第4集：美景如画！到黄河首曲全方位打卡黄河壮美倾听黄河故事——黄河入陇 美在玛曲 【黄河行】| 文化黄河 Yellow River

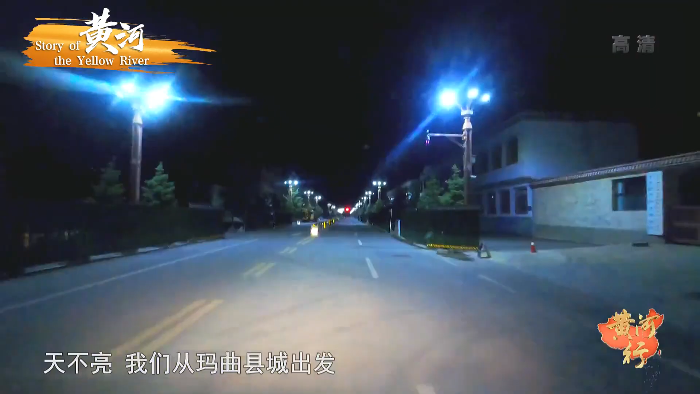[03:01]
天不亮我们从马区县城出发始出现成没有了路灯的草原更显宁静